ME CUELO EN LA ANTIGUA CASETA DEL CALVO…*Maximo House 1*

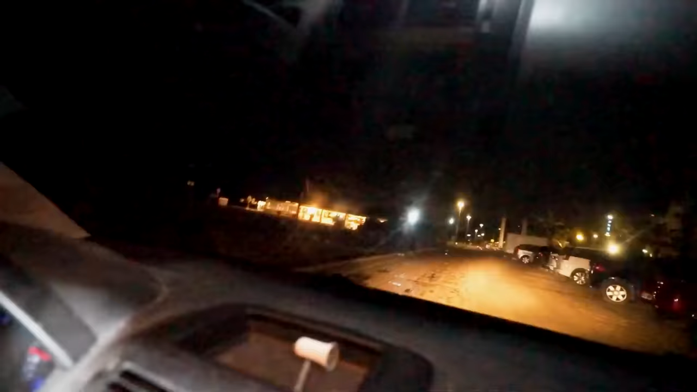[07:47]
¡Frente! ¡Ahí está! ¡Es él! ¿Cómo siente comer ratas y esas cosas?